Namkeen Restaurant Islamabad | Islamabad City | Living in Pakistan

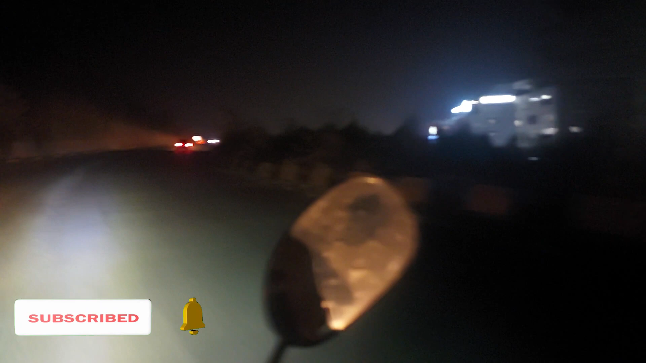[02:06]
तो जी हम ये मरी रोड में हैं, मरी रोड है जी ये। हम जा रहे हैं जी यहाँ 17 मील तक।
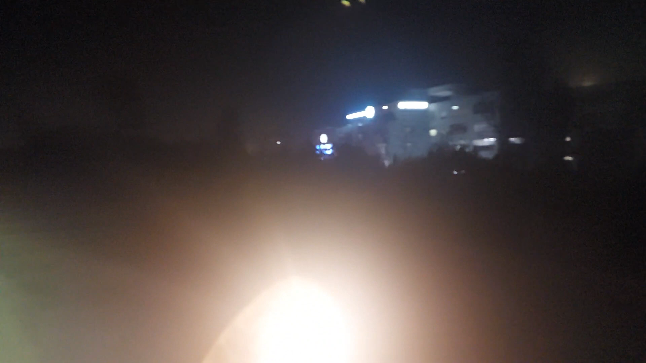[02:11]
17 मील में एक रेस्टोरेंट है, रेस्टोरेंट में पहुँच के आपको बताते हैं कि जी कौन सा रेस्टोरेंट है।